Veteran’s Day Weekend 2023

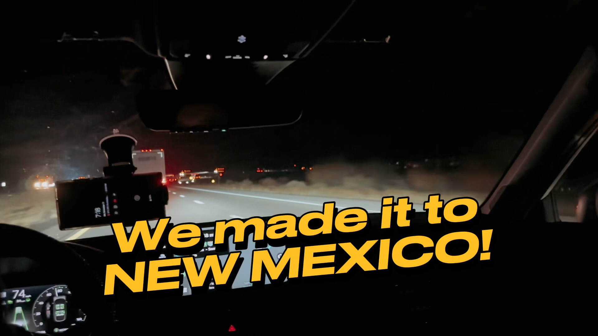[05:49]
get bad though? No, it got better. We just passed it.
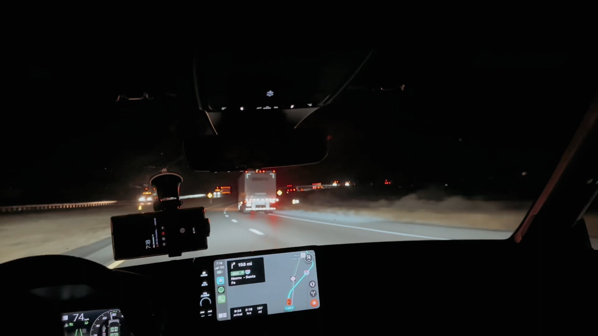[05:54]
The road got better. Oh, the air got better, so you feel it.